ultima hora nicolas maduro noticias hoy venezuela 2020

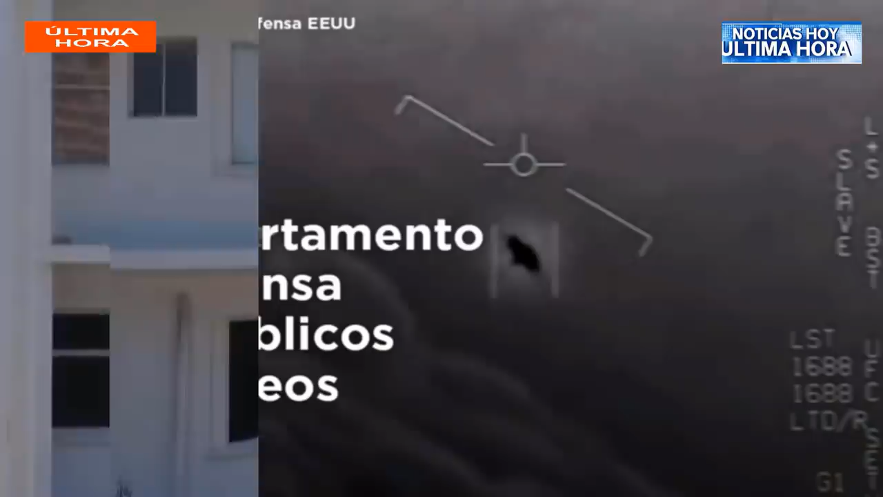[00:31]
El Pentágono califica de verdaderas las apariciones de naves no identificadas en los cielos del universo.
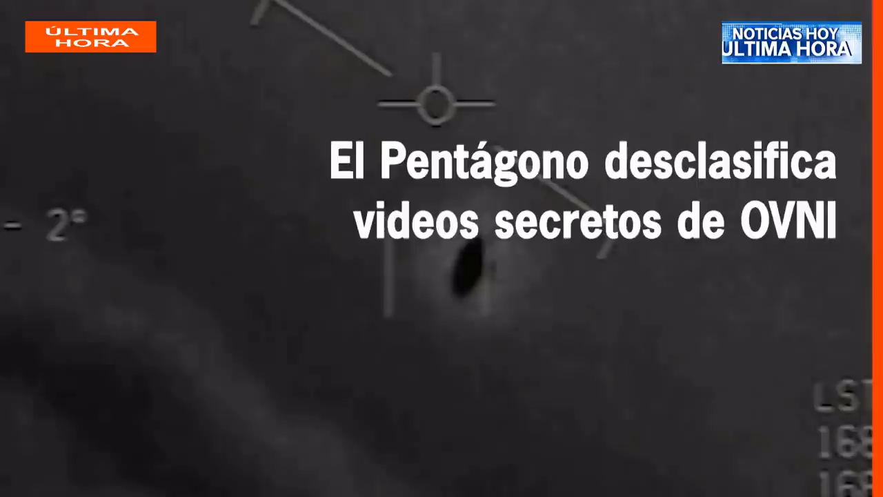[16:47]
Mucha atención porque esto es especialmente para las personas que quieren saber un poquito más noticias acerca de las apariciones OVNIs.
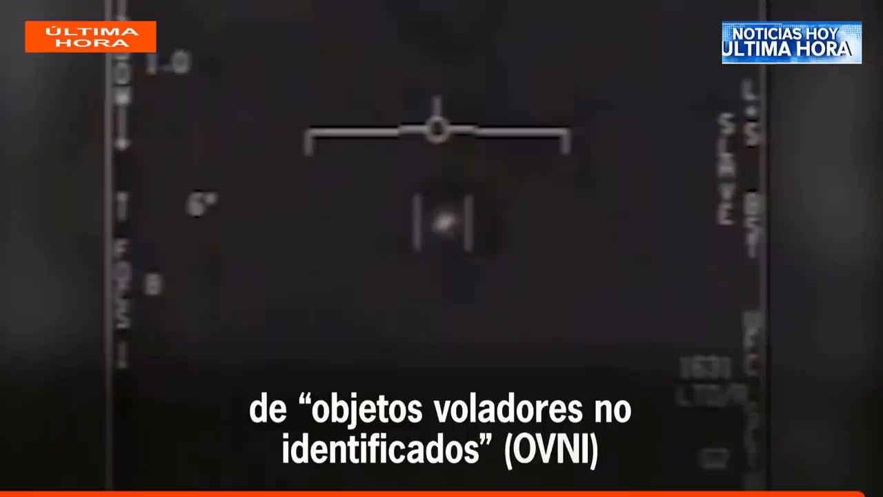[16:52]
Un cuento que ha sorprendido. El Pentágono publicó este lunes grabaciones de avistamientos por parte de pilotos en 2004 y 2015 diciendo que el fenómeno aéreo que se aprecia en videos permanece clasificado como no identificado.
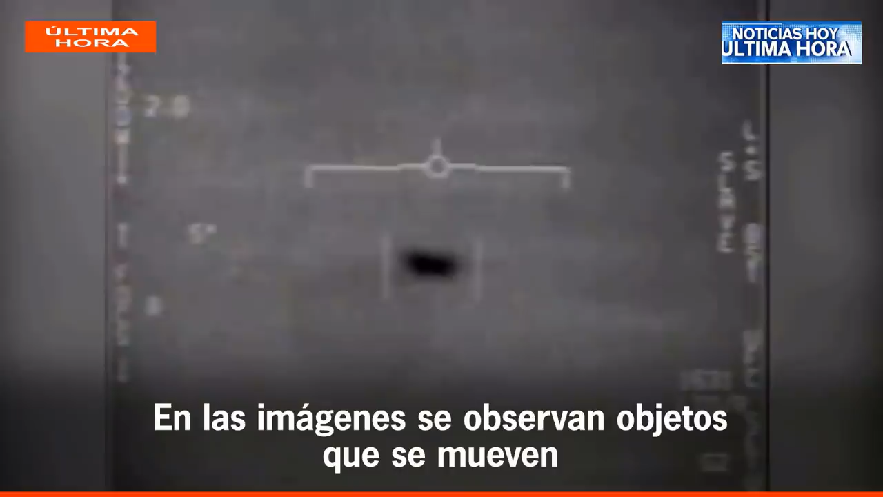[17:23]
Academy y el diario The New York Times entre el 2017 y marzo del 2018.
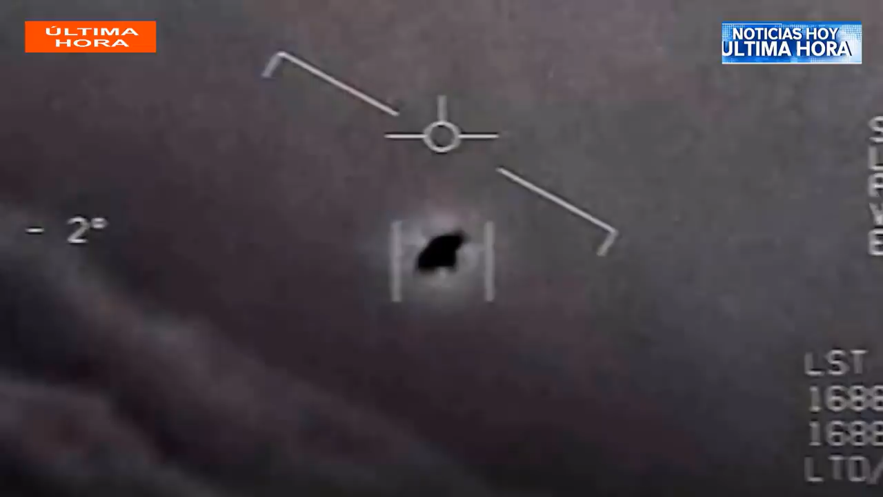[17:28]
En 2019 la Armada estadounidense reconoció que las tres grabaciones eran reales pero hasta ahora no las había difundido oficialmente. La Marina de los Estados Unidos también reconoce que los OVNIs grabados por los pilotos de combate son reales. La primera grabación conocida por los expertos como FLIR1 muestra un objeto de forma oblonga que se acelera fuera de la vista de los sensores.
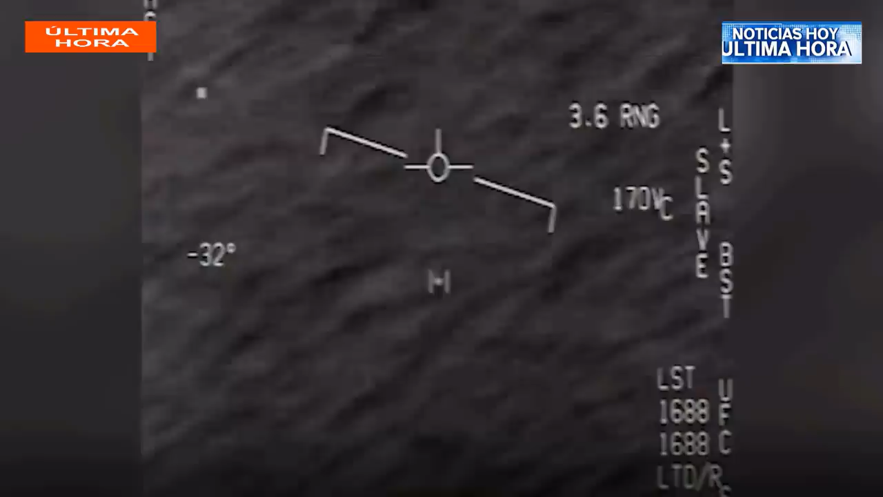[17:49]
El video llamado G-MAL se escucha a un miembro de la tripulación decir mira esa cosa en referencia a un objeto volador que según dijeron parecía ir contra el viento en ese mismo año estamos hablando del 2015.
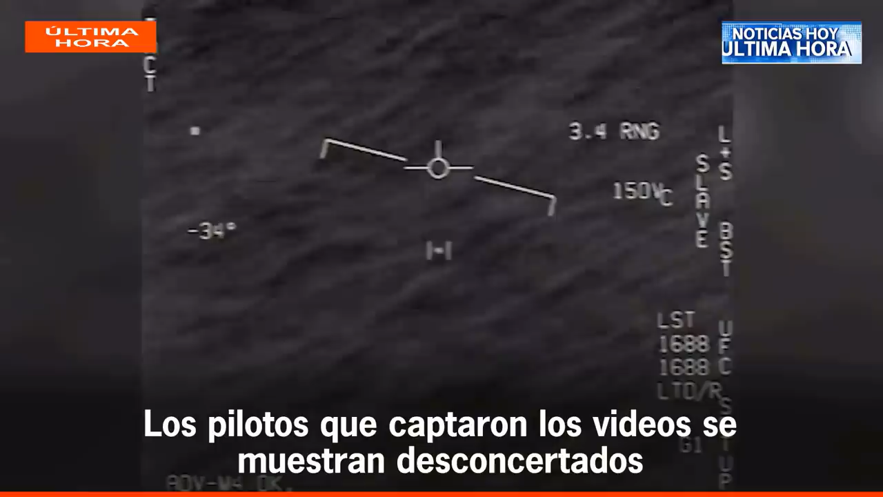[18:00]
Por último en la grabación conocida como Go Fast en
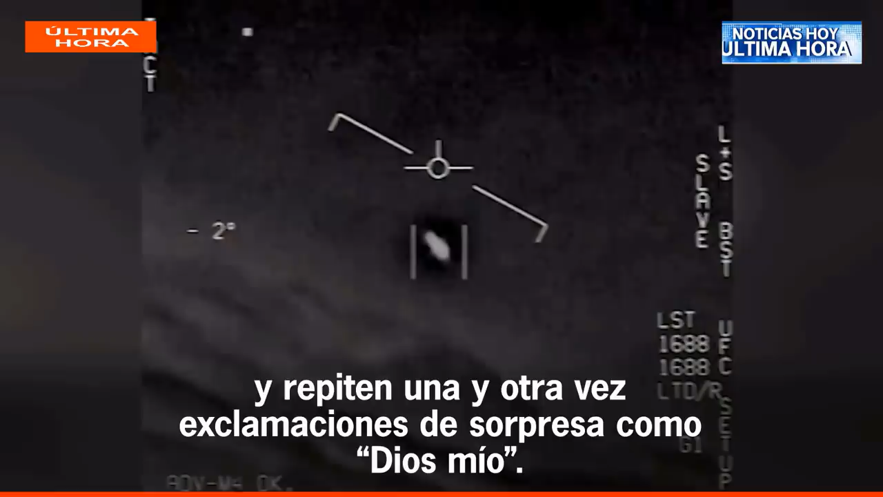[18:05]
el 2015 se aprecia un objeto volador que parece estar sobre la superficie del agua